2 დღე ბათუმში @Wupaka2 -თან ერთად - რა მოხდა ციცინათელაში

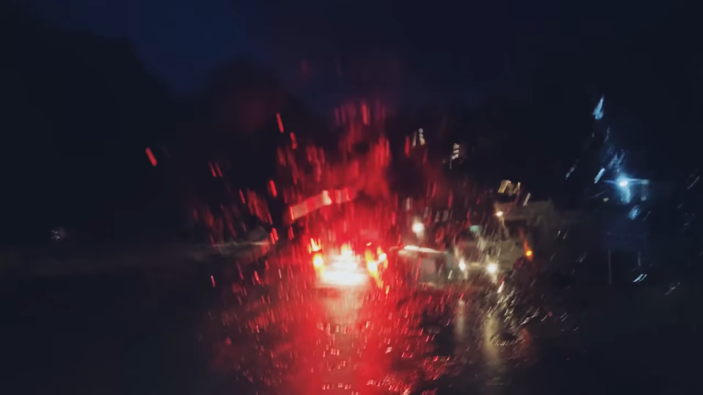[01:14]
მოგლეთ სასტავ პერვალზე ვართ ახლა, დაგვიღამდა თან საცობში ვართ და თან გაწვიმდა. მოკლედ კომბო შეიკრა სამაგის ოდიშის მოხდით,